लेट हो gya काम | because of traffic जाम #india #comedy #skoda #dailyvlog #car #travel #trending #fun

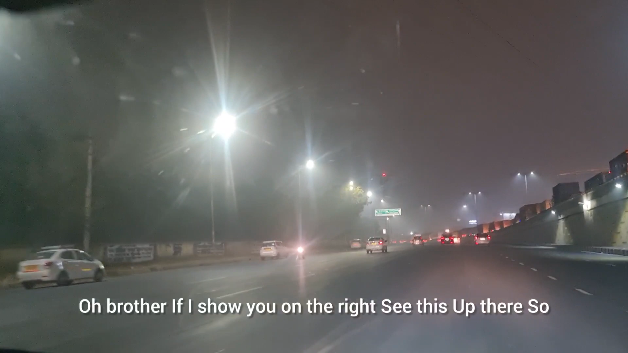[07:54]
अगर मैं आपको राइट में दिखाऊ यह देखो ऊपर यार कितना ट्रेफिक है भाई
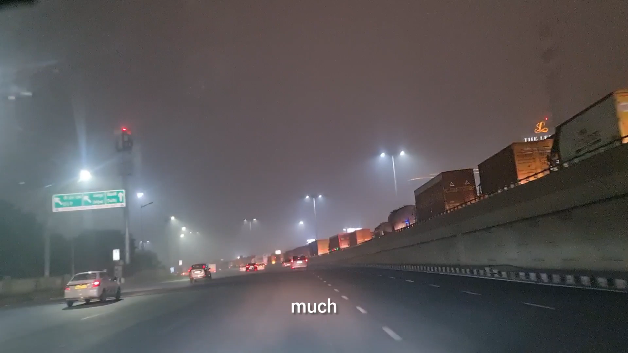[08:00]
यह तो ना इंसाफी है मेरे साथ अबे आर
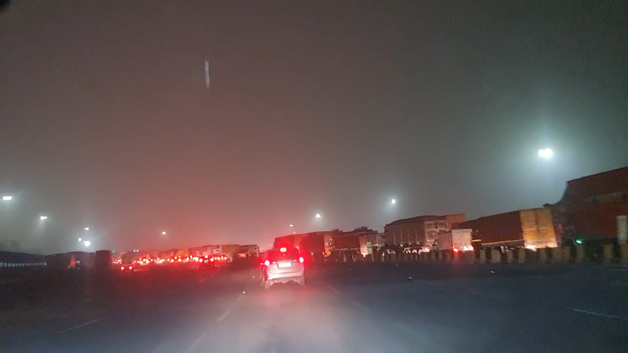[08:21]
इतना गहना ट्रेफिक है हुआ है